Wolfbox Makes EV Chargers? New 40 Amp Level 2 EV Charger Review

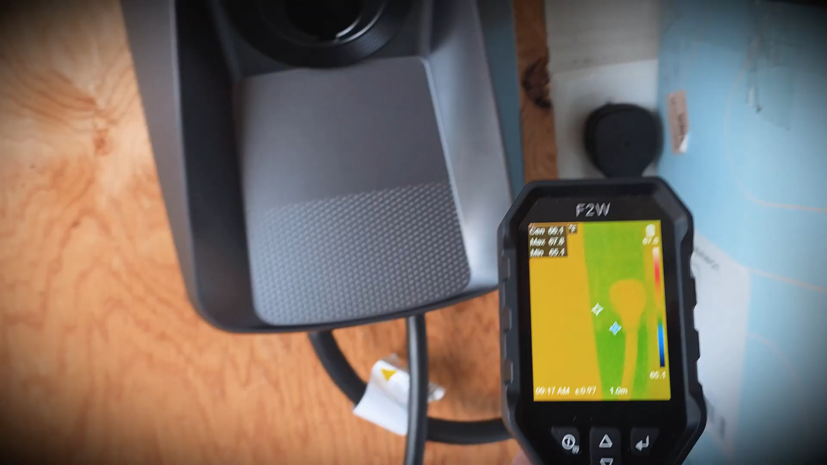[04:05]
It looks like it's in the high 60 degree Fahrenheit range right now.
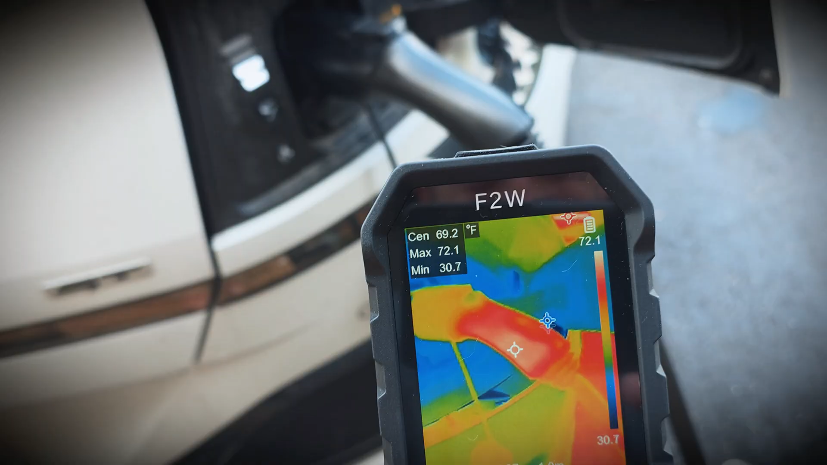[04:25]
On screen: spot 69.2°F, max 72.1°F, min 30.7°F, scale top 72.1°F, scale bottom 30.7°F
So, yeah, we'll monitor those temperatures and we'll see how they change. While it charges, I'll pull up the app here.
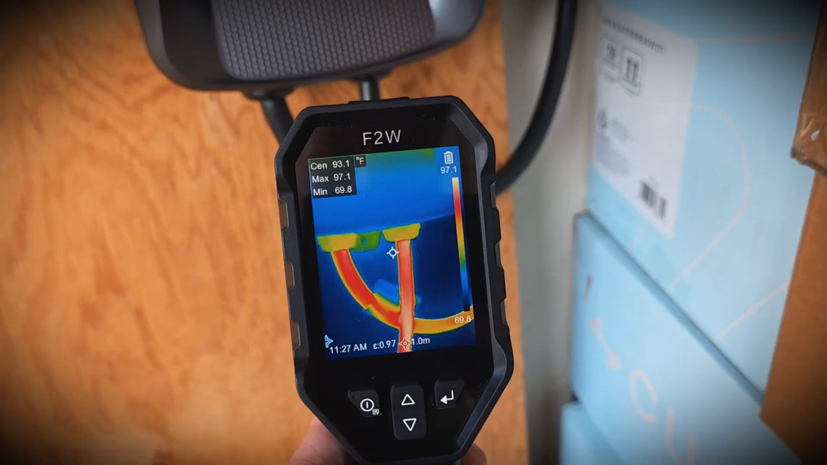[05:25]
On screen: spot 93.1°F, max 97.1°F, min 69.8°F
It looks to be in the 90-degree range, which is good.
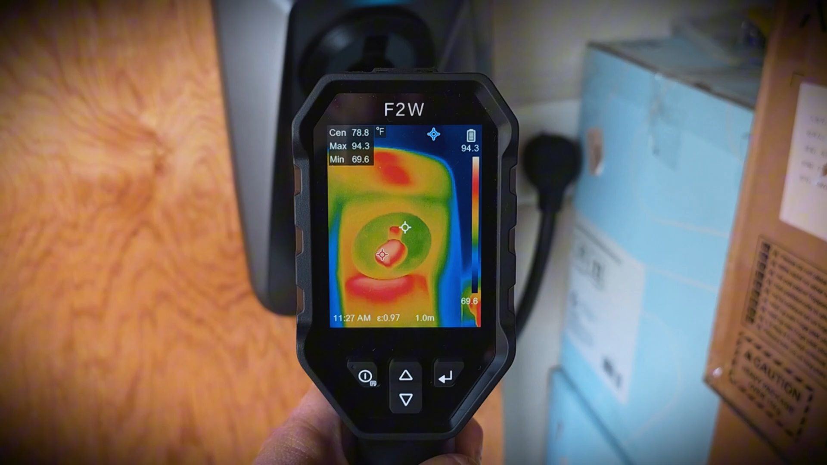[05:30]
On screen: spot 78.8°F, max 94.3°F, min 69.6°F
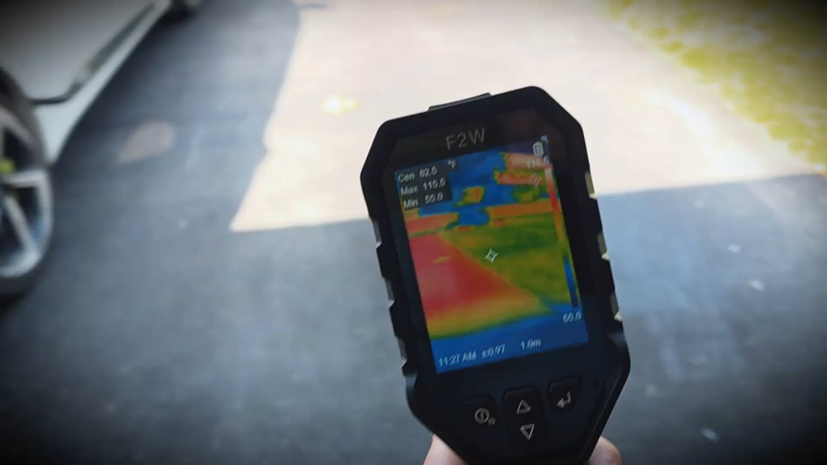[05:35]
It's barely warm, not even close to overheating.
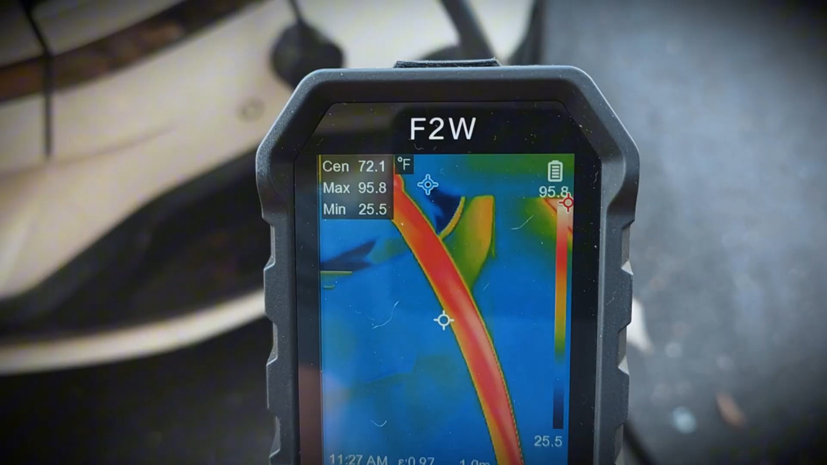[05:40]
On screen: spot 72.1°F
So, yeah, it's working great. Checking out the app, it shows we're still over 9 kilowatts here, too.